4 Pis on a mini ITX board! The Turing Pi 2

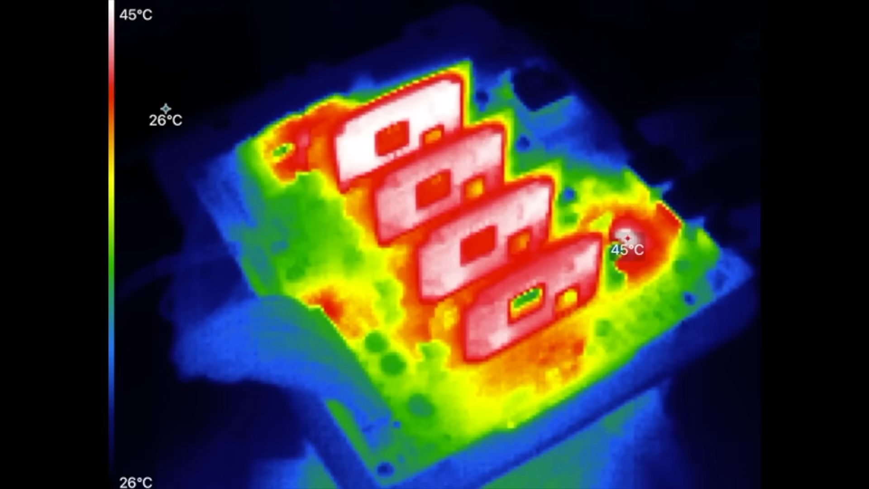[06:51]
On screen: scale top 45°C, scale bottom 26°C
I took some thermal images of the board itself, and it seems like,